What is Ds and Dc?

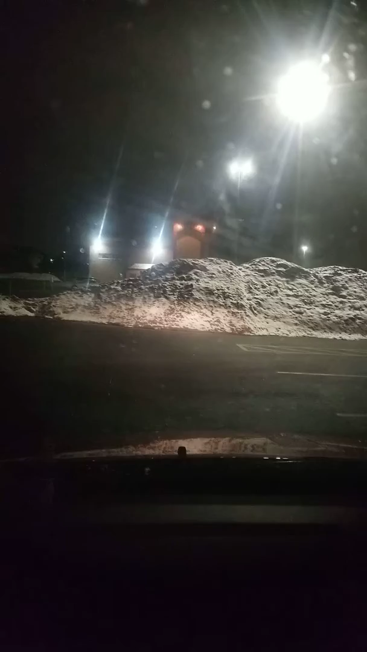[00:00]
This is what we refer to as dirty snow. This is when the snow is starting to snow again. It's supposed to be 50 in a few days, but it's snowing, and it didn't say snow, so I don't believe it's going to be 50.